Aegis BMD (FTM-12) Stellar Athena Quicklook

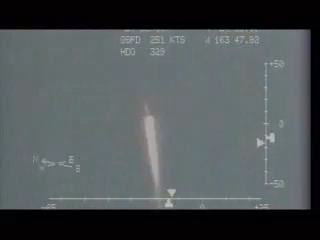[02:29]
An airborne camera tracked the missile throughout most of the flight.